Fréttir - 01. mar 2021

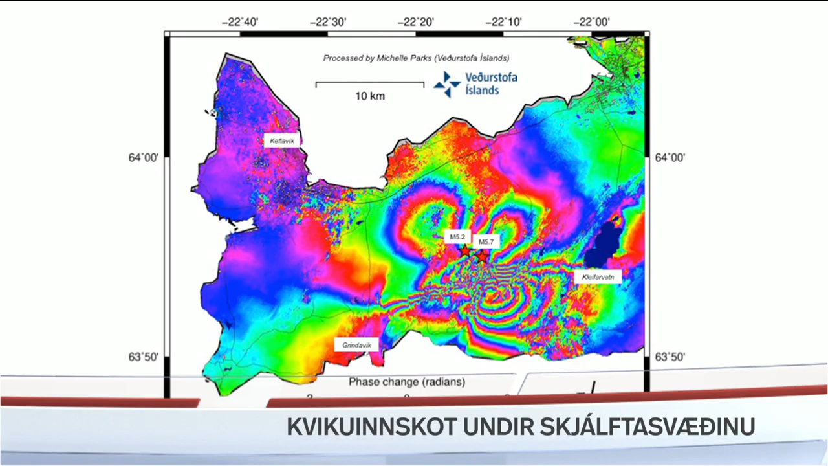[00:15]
Kvikuinnskot hefur líklega myndast sunnan Keilis samkvæmt gervihnattamyndum. Öflugur skjálfti upp á 5,1 varð síðdegis.
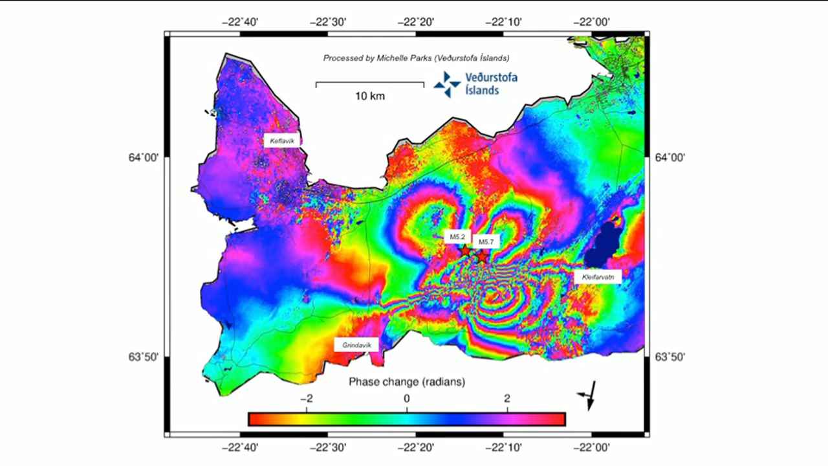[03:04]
módelreikningar benda til þess að þetta sé eins og kviku gangur sem kemur þá bara lóðrétt þarna upp inni í jarðskorpuna og er á nokkra kílómetra dýpi. Mér finnst mikið þetta að taka það fram að það er alveg hugsalegt að þetta hafi gerst áður samfara hrinum sem urðu á síðustu öld en þetta er í fyrsta skipti sem við mælum þetta Reykjanesskaganum og nú eru þetta bara komin ný sviðsmynd.